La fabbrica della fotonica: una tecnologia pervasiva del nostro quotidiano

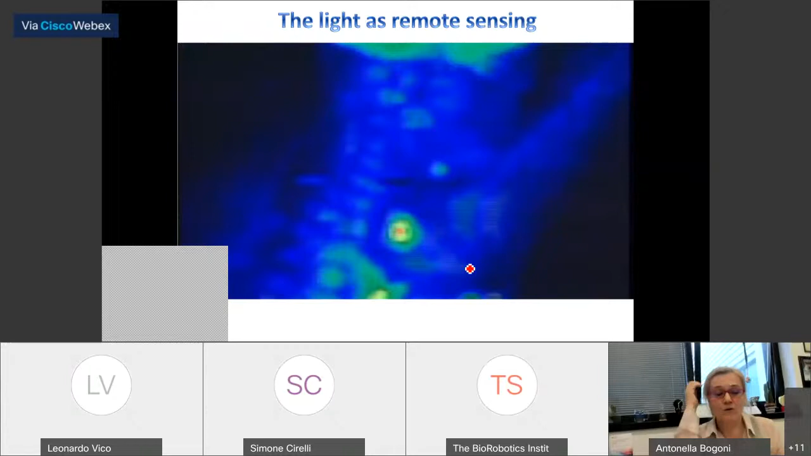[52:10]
per questo tipo di applicazione quindi la luce utilizzata come sensore remoto in questo caso la luce questo strumento prende il nome di lidar il lidar è un fascio di luce che colpisce un oggetto
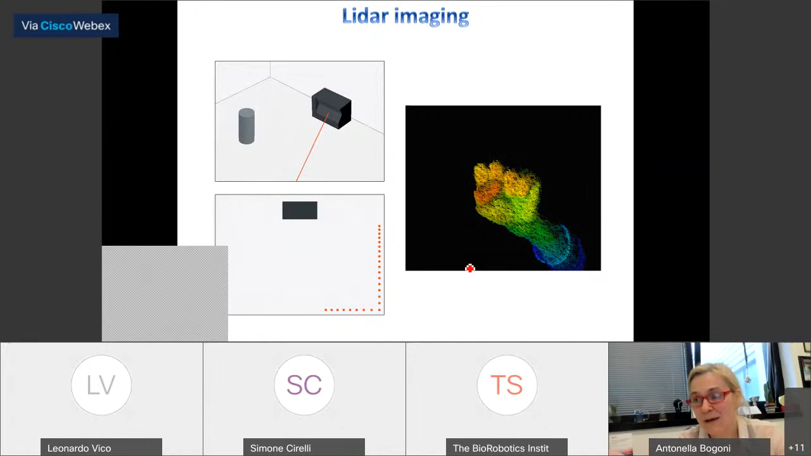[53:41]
muovo riesco a fare un imaging di un oggetto lo muovo sul piano e vedete per esempio questa mano che si muove è stata ottenuta con un lidar il lidar guarda la mano e per ogni posizione della mano ho fatto tutta la scansione del piano quindi questo è un lidar che si muove molto veloce ora poi la mano si muoveva probabilmente più lentamente qui è stato accelerato quindi il lidar mi permette di vedere se c'è un oggetto di fare un imaging che può essere anche molto spinto perché il lidar è molto molto preciso
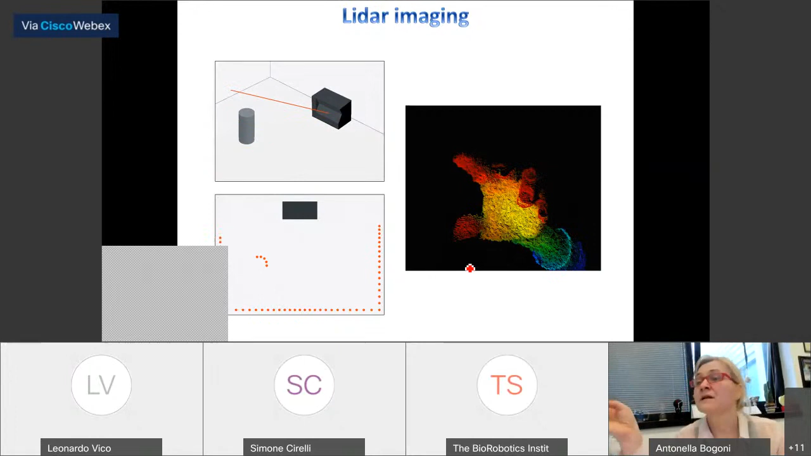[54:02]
e di studiare anche delle proprietà dell'oggetto stesso perché a seconda dell'oggetto che
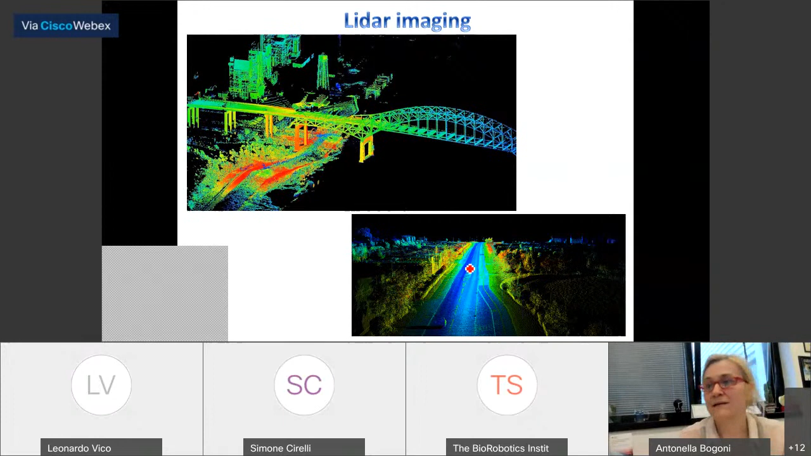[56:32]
nello spazio ogni pixel è una rivelazione lidar cioè per ogni pixel io mando via un impulso di luce e analizzo il suo eco questo per ogni pixel dell'immagine
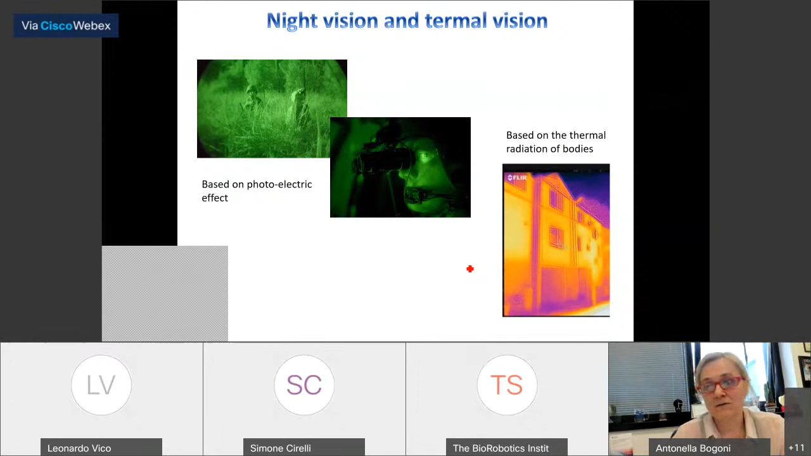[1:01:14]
di ogni corpo che dipende dalla temperatura però in entrambi i casi diciamo l'onda che si propaga è un'onda luminosa quindi rientra sotto il cappello di cotonica anche il visore notturno alla termocamera